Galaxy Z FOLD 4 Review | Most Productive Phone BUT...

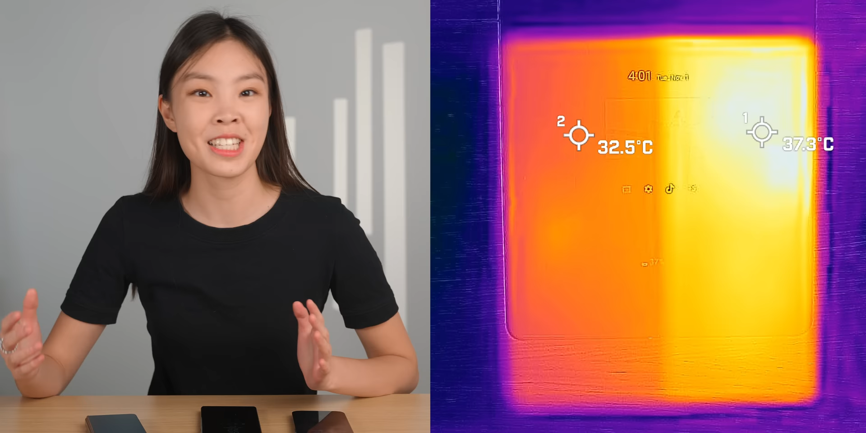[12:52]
And because this is a folding phone, only half of it gets hot. The area near the cameras reached around 37 degrees Celsius, which is about typical temperature of a phone when gaming. And the other half is basically at idle temperature, about 32 degrees Celsius. It doesn't feel hot at all. So even during long gaming sessions, you have at least half the phone that won't make your hands sweaty.